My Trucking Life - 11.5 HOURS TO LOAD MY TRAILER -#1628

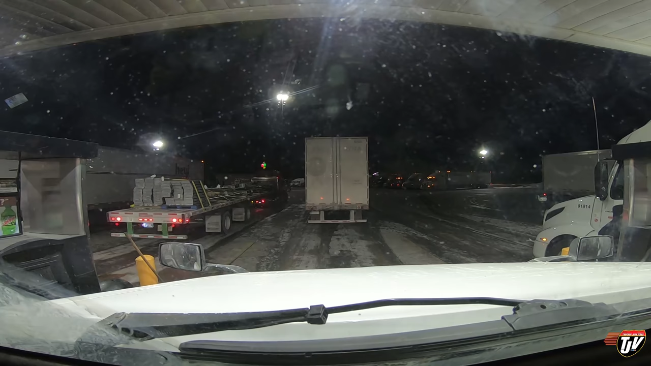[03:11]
I was lucky enough to be able to bobtail here to Pilot Flying J to get fuel while they load my trailer.
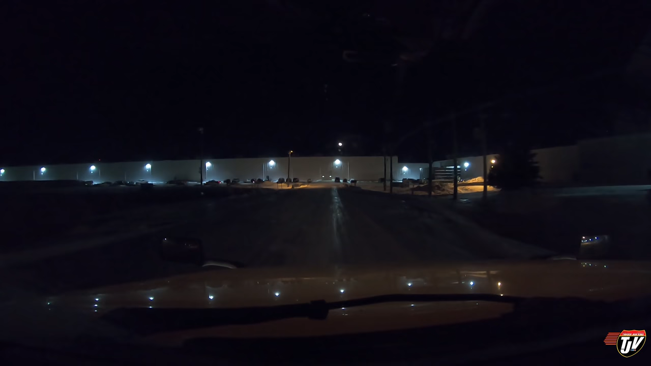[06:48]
We're headed out this way. I don't know if you can see those two vehicles just off to the right. No, pardon me, just off to the left. I don't even know my directions.
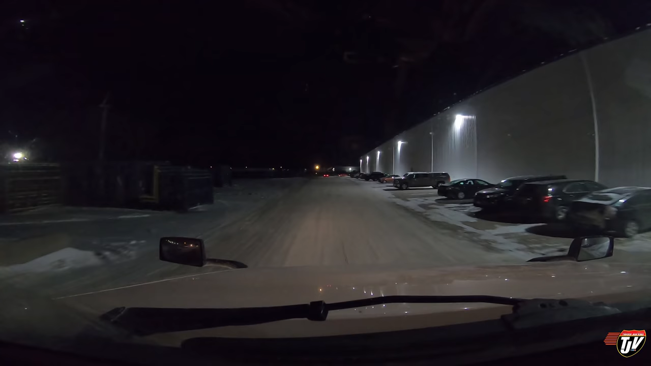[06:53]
Round to this side. Apparently I can park my whole unit truck and trailer in the garage here. So I don't have to unhook. The other building where I have to go, where I go to usually, there I have to unhook my trailer because I can't fit everything inside the building and of course we want to close the doors because it's minus 30 outside. Nobody wants to freeze inside and I want to tarp my load in a nice warm environment. So here, apparently it's a little bigger.